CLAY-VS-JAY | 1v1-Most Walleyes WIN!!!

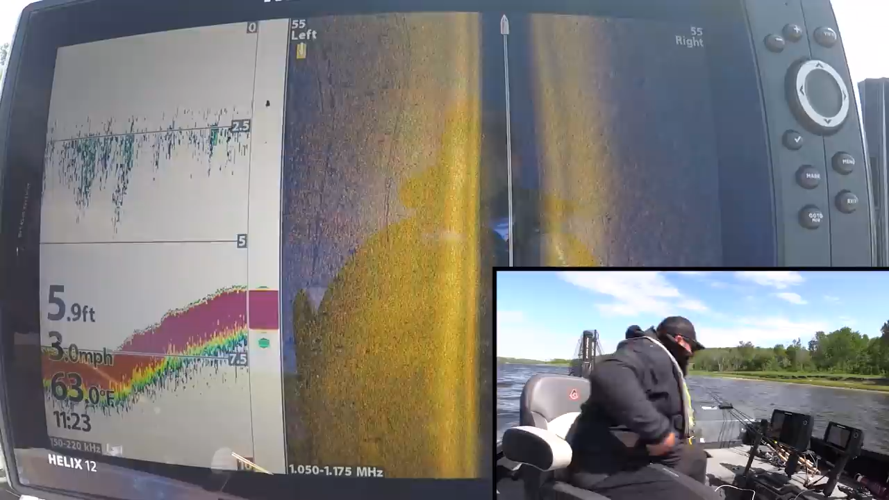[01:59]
On screen: depth 5.9 ft, water 63.0°F, speed 3.0 mph
There's some fish. 1, 2, 3, 4, 5, 6. Looks like a pot of walleyes there.
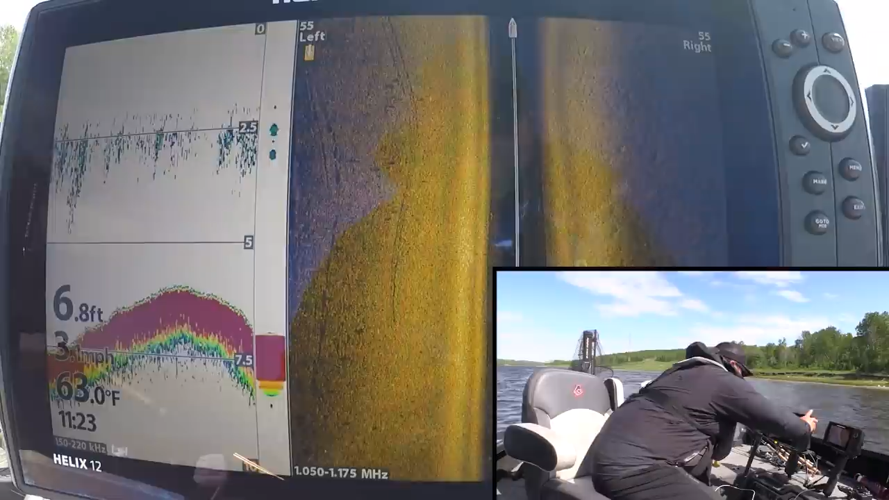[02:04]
On screen: depth 6.8 ft, water 63.0°F
We will put a waypoint on that to come back to probably later.
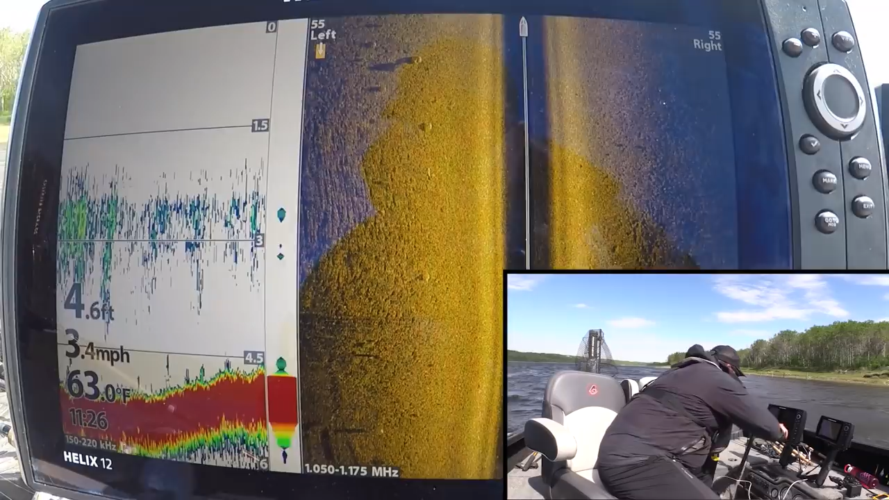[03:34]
On screen: depth 4.6 ft, water 63.0°F, speed 3.4 mph
Those look more, that's a fish. That could be a fish. That one looks more like a rock though. Sorry, got excited.
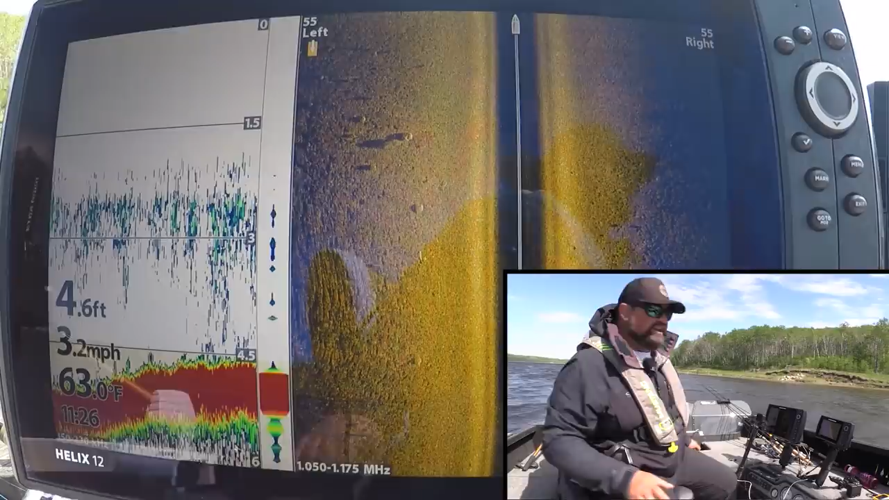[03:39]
On screen: depth 4.6 ft, water 63.0°F, speed 3.2 mph
Like I said though, I might not move. I might not.
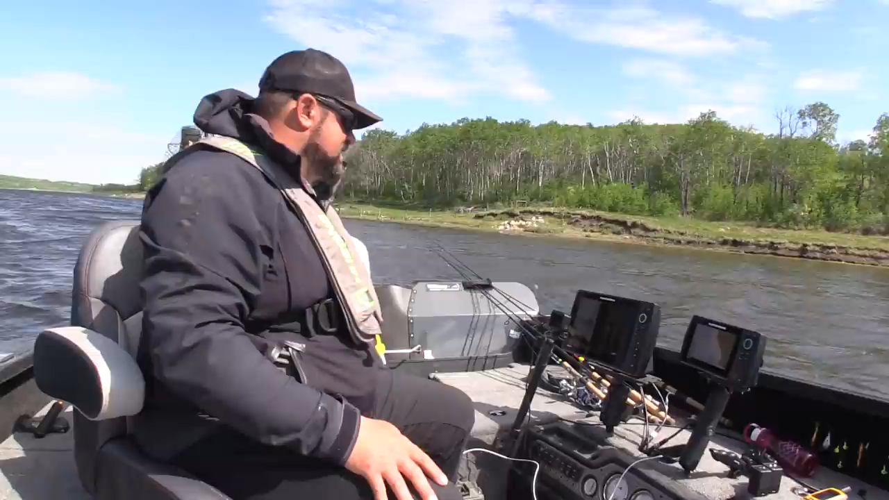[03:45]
Might not move at all. We shall see. We shall see. Oh, look at, there they are.
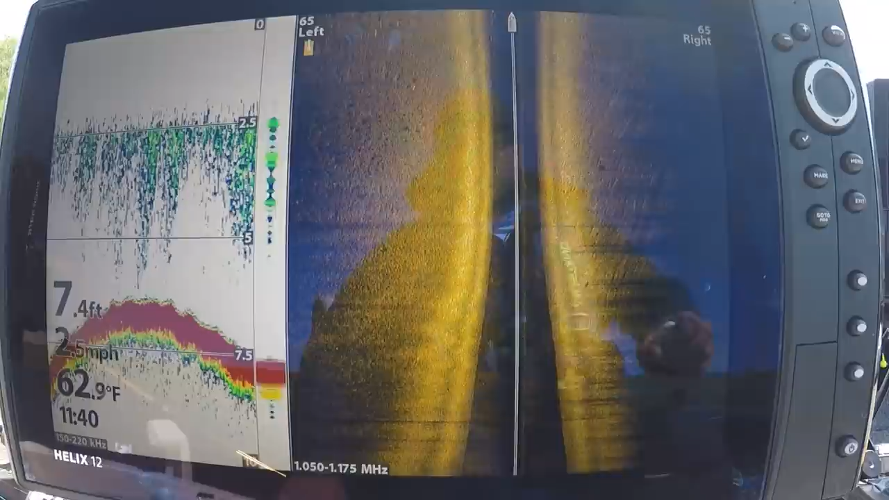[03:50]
On screen: depth 7.4 ft, water 62.9°F, speed 2.5 mph
There's my fish. That's it. That's the spot. I found it's it. That's it. Right there. Right there.
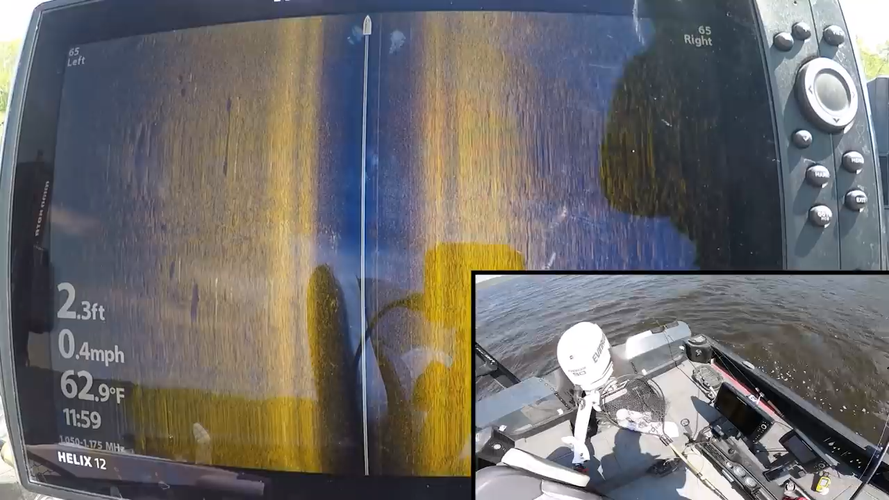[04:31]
On screen: depth 2.3 ft, water 62.9°F, speed 0.4 mph
Fish moving through steady on that side imaging. As soon as that clock turns to 12, we're chucking.
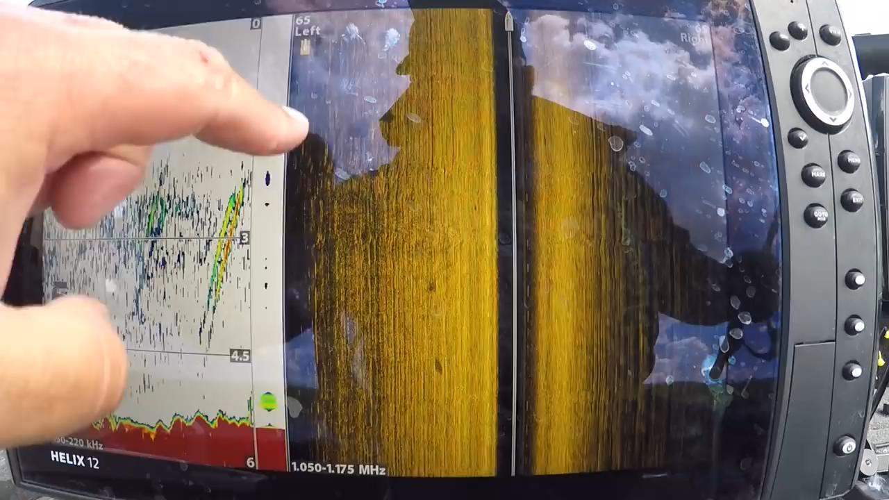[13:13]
These are all fish swimming by. White specks, these are all fish just swimming by here. Like, no wonder, no wonder.
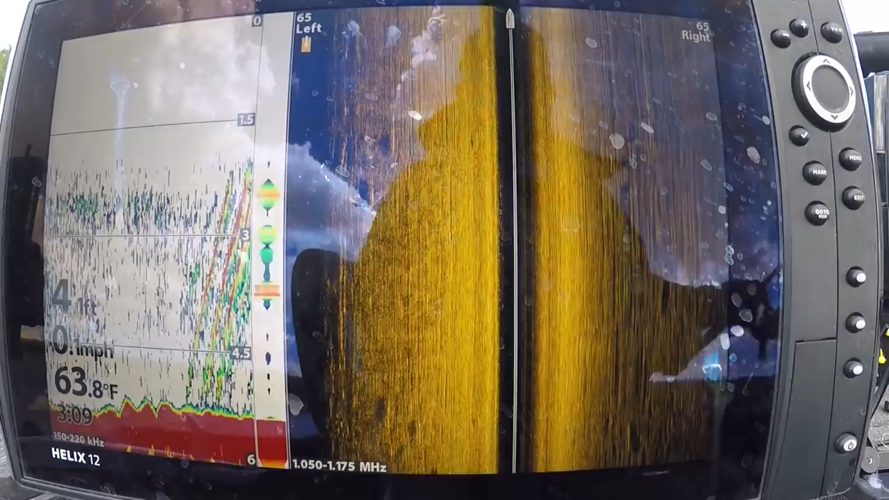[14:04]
On screen: water 63.8°F
Just insane. A fish on the right too. Got him. Got him.